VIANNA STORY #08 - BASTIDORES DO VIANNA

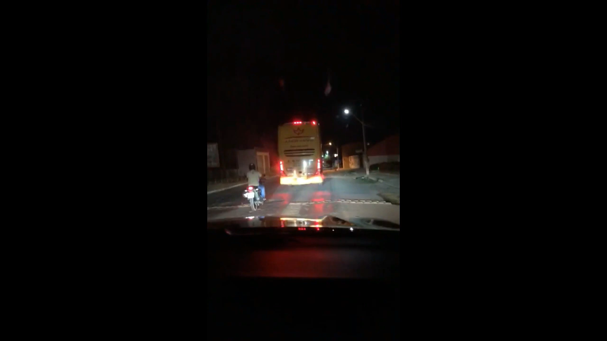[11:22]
Hoje é só um exclusivo, hein? Bora. O amarelão vai ali na frente.